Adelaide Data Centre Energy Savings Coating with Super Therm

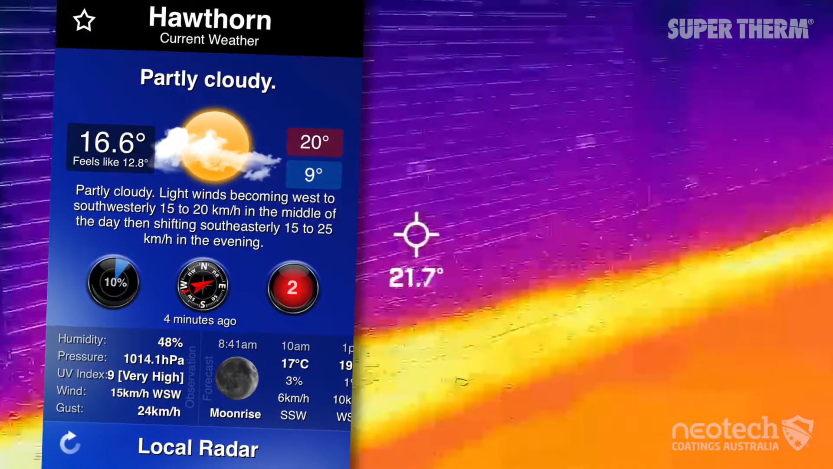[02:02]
The brickwork on a 17 degrees day was previously 31 degrees and supertherm showed
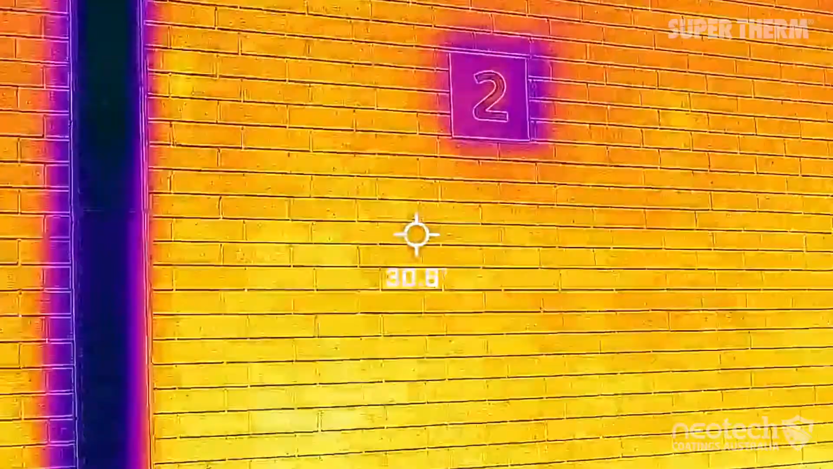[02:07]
between
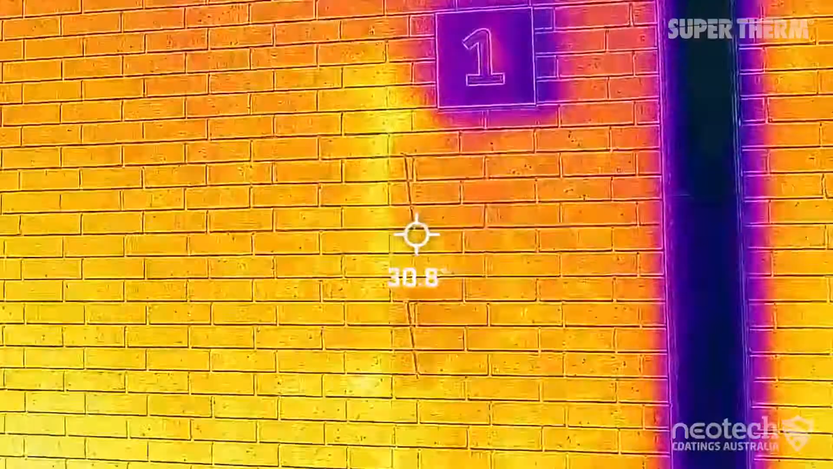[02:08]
21 and 25 degrees on the first coat.